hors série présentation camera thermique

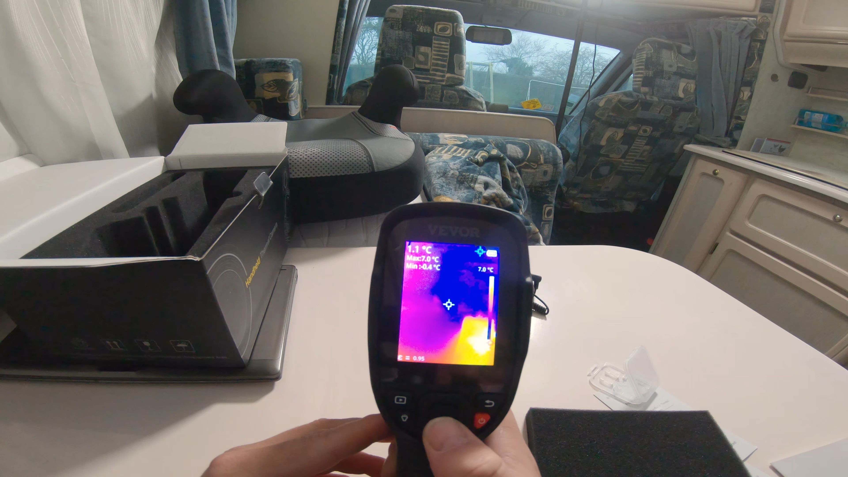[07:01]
donc voilà ça c'est vraiment le tour comme vous voyez il ya vraiment que ça c'est vraiment pas compliqué
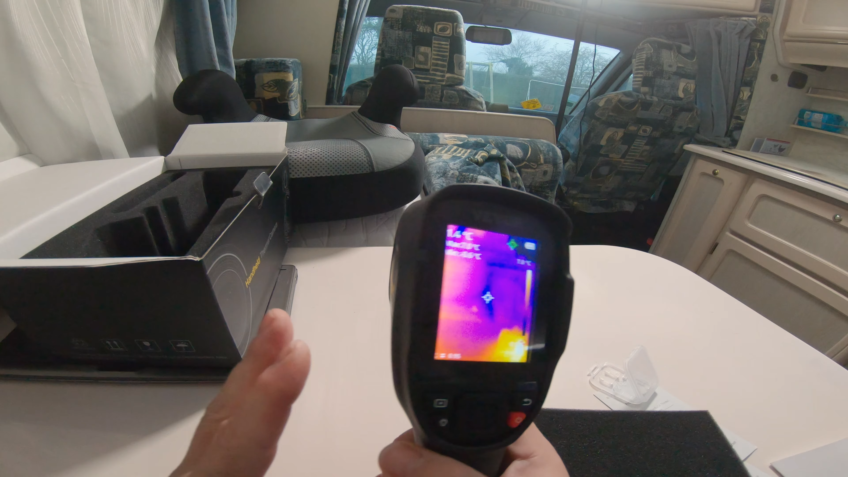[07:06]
il ya vraiment que ça et puis à l'avant vous avez le fameux capteur de température qui est juste là et comme je disais bien si vous avez le modèle de caméra le plus haut de gamme qu'il propose et bien vous aurez un
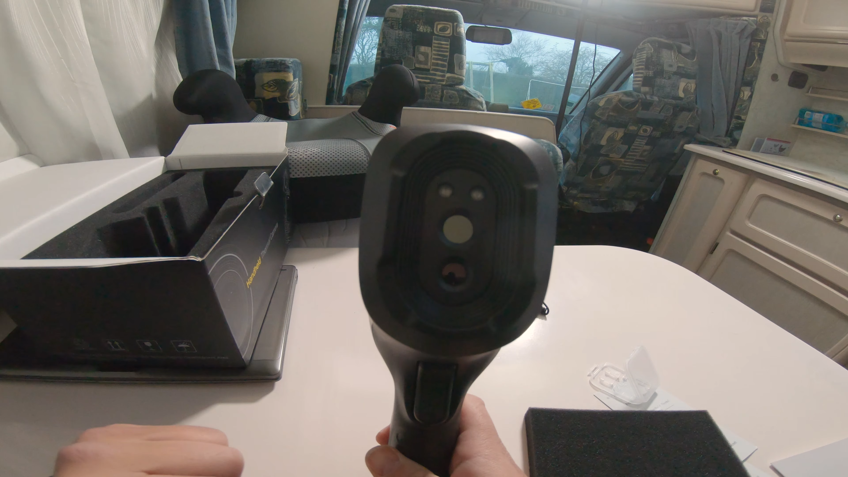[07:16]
capteur est bien dans le spectre visible juste en dessous voilà voilà ça c'était la caméra thermique
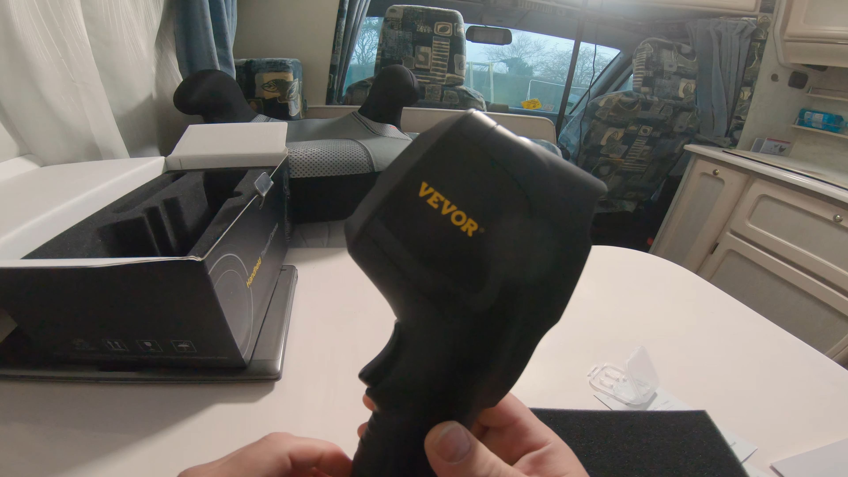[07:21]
de chez vevor et je vous propose maintenant un petit peu de regarder et bien ce que j'ai pu faire avec
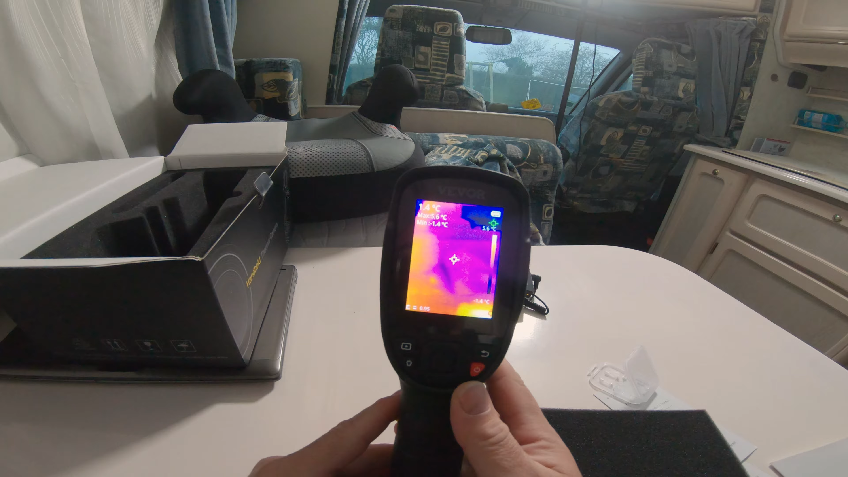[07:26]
donc non voilà comme vous avez vu c'est vraiment pas compliqué à utiliser une caméra thermique c'est comme un smartphone vous visez vous faites une photo voilà c'est vraiment comme faire
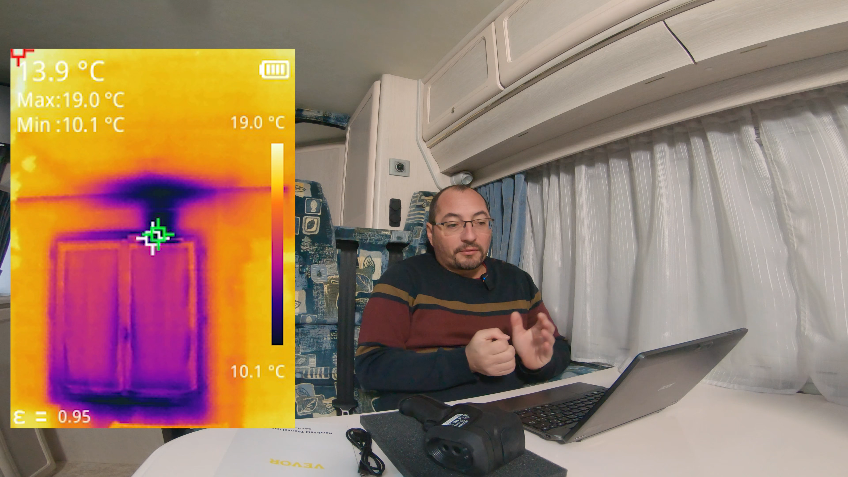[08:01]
On screen: max 19.0°C, min 10.1°C, scale top 19.0°C, scale bottom 10.1°C
vous voyez la fenêtre et vous voyez au dessus une grosse partie bleue la partie bleue c'est quoi et bien c'est l'air frais qui rentrent oui c'est la ventilation que vous retrouvez au dessus de la fenêtre là qu'il y en a qui bouge qu'il ne faut surtout pas boucher et bien là on peut voir l'air froid qui rentre et vous voyez que l'air froid qui rentre à ce moment là et bien c'était 10 degrés oui je les fais il ya quelques jours là aujourd'hui
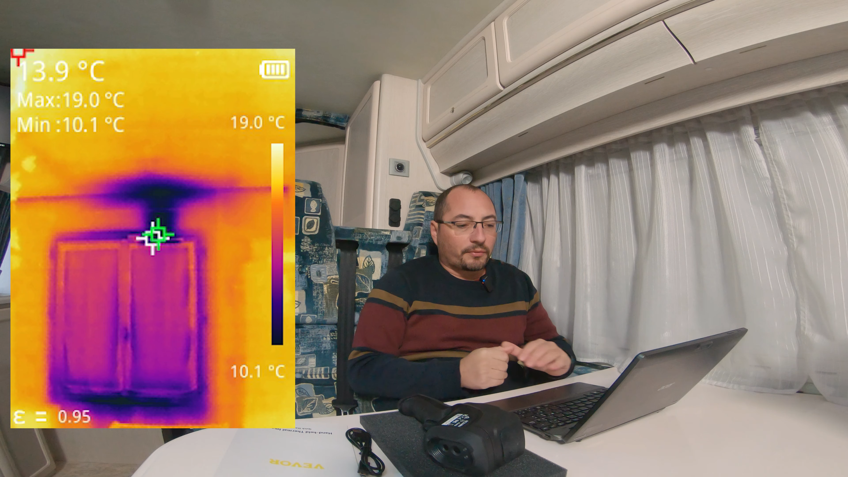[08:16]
On screen: spot 13.9°C, max 19.0°C, min 10.1°C, scale top 19.0°C, scale bottom 10.1°C
fait moins d'eux je peux vous dire qu'il fait pas chaud dans le camping car j'ai pas lui mais le chauffage parce que pour une
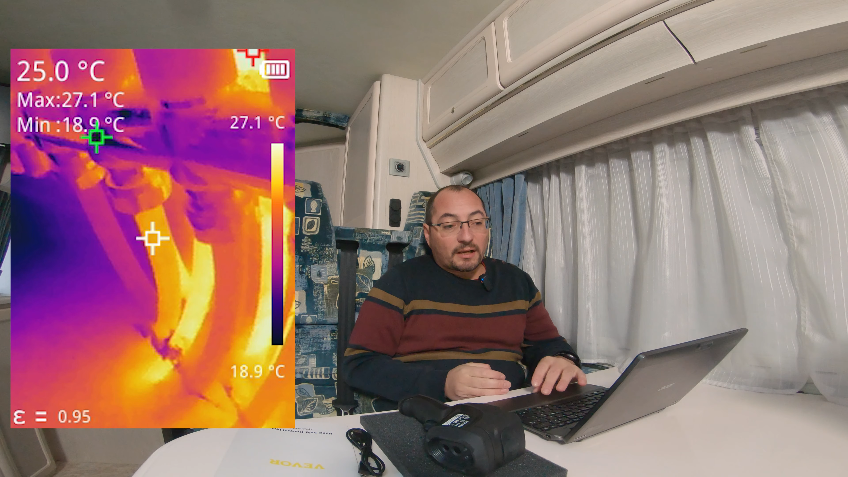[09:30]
On screen: spot 25.0°C, max 27.1°C, min 18.9°C, scale top 27.1°C, scale bottom 18.9°C
voilà et là on peut voir et bien un retour de plancher chauffant et comme on peut voir et bien il ya un retour qui est plus chaud que les autres et bien ça c'est le truc typique d'utilisation d'une caméra thermique autre photo que je peux vous montrer et bien tenez regardez celle là celle là c'est le linky alors le linky et jaune mais il ne prend pas feu un je vous rassure un à gauche le linky à droite le disjoncteur de distribution je vous rappelle qu'il faut regarder et bien à droite l'échelle l'échelle le jaune ça correspond à quoi à 18,9 degrés donc il apparaît jaune mais il n'est pas en train de brûler il faut savoir que là j'étais en train de recharger la bagnole tout ça donc je devais soutirer aux alentours de 7 kilowatts à peu près donc le linky ne surchauffe pas je sais qu'il ya des anti linky
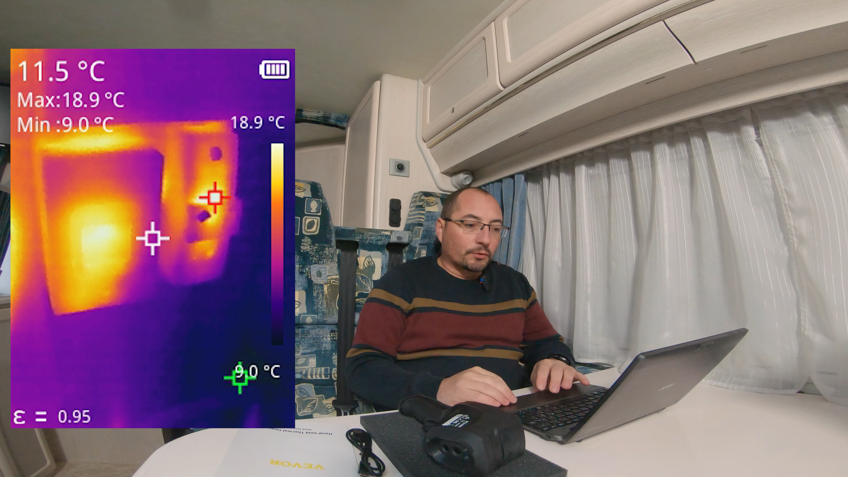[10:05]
On screen: spot 11.5°C, max 18.9°C, min 9.0°C, scale top 18.9°C
moi pour ma part je n'ai pas de souci fort heureusement touchons du bois voilà autre photo électrique parce que j'en ai profité à moi c'est vraiment à ça que ça va beaucoup me servir aussi autre photo électrique qu'est ce que j'ai là et bien j'ai
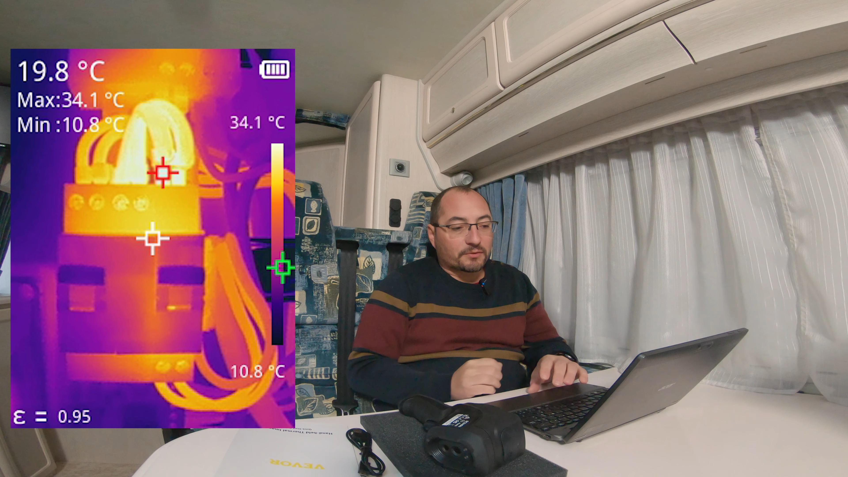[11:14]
On screen: spot 19.8°C, max 34.1°C, min 10.8°C, scale top 34.1°C, scale bottom 10.8°C
montre bas c'est pas top il n'y a pas de risque immédiat ça fait déjà quand même bientôt trois ans que je m'en sers mais à l'occasion ça pourrait être bien de repasser sur un bornier à vis comme ça je mets un câble et il n'y a pas de souci autre photo que je peux vous mettre et bien tenez regardez ça va être celle là ça c'est quoi en fait c'est les câbles de batterie de l'onduleur c'est les câbles qui vont se raccorder aux batteries vous pouvez voir que le câble de gauche et bien il est beaucoup moins chaud que le câble de droite le câble de droite c'est le moins et j'avais déjà remarqué qu'il avait une tendance à être plus chaud donc là c'est qu'il ya un problème pourtant j'ai déjà vérifié le raccordement tout ça il faudrait peut-être que je démonte la façade de l'onduleur et regarder si tout est bien serré à l'intérieur parce que j'ai fait d'autres photos je vais vous les retrouver voilà